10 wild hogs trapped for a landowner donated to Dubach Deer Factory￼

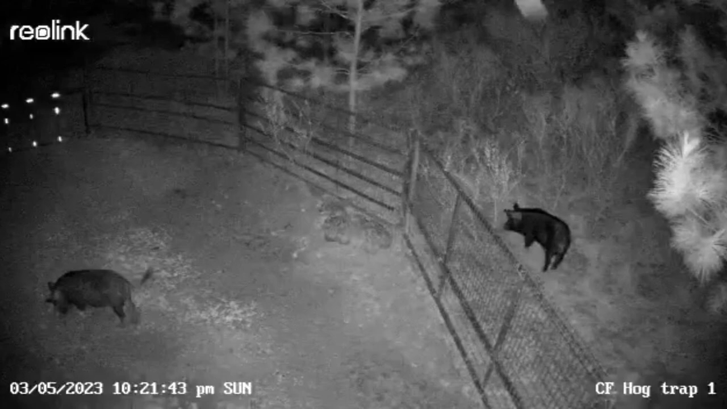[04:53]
He's on the outside right here. He was on the front by the gate, and he made his way around to the back by the time they got there. It's kind of a long little clip of nothing really, and I wanted to leave it in there so you can see the waiting process that we do on to, and I took some of it out, so it's kind of long,